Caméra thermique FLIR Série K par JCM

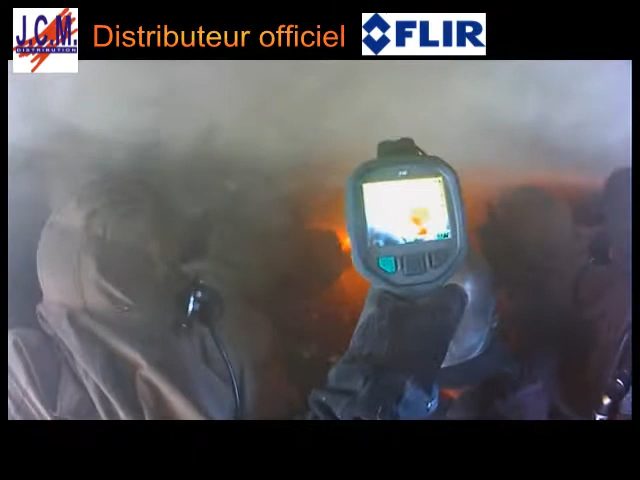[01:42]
Being able to see through smoke is important in every fire situation.
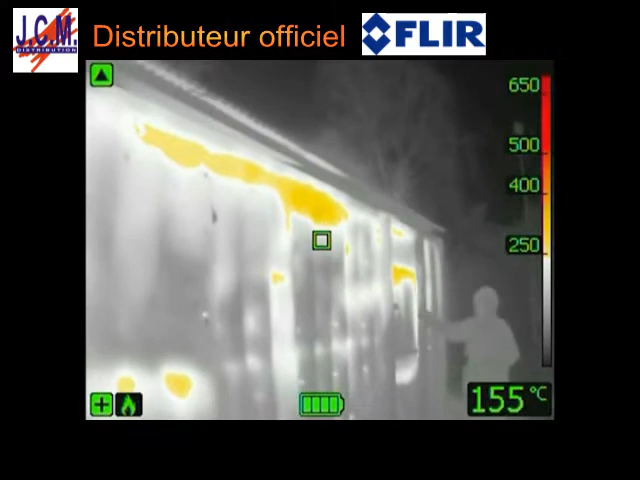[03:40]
On screen: spot 155°C
Thanks to its ability to measure temperatures, the K-Series can give firefighters an indication if there is a danger for backdrafts.
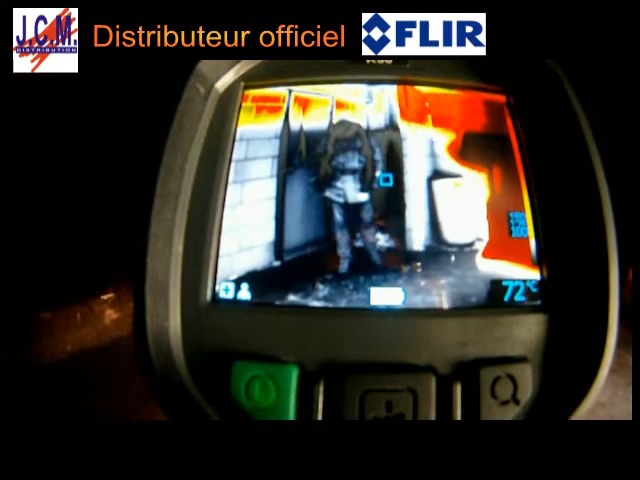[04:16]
ideal for a gloved firefighter's hand.
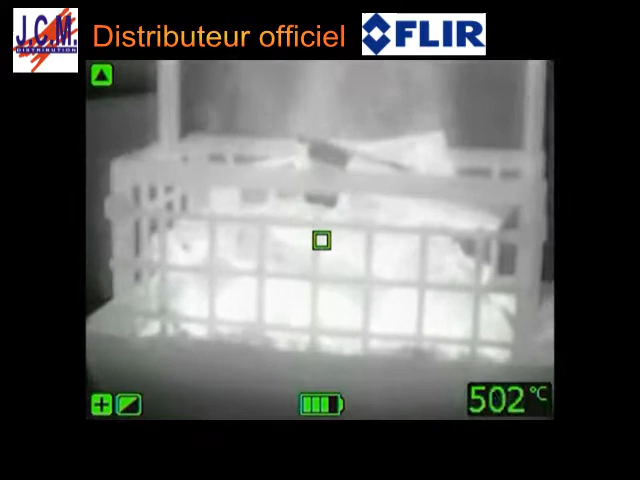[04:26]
On screen: spot 502°C
Different colour modes are available.
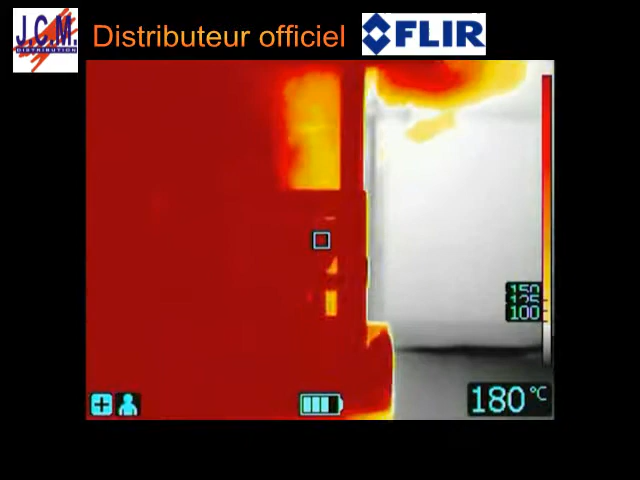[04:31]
On screen: spot 180°C
Thermal images can be stored inside the FLIR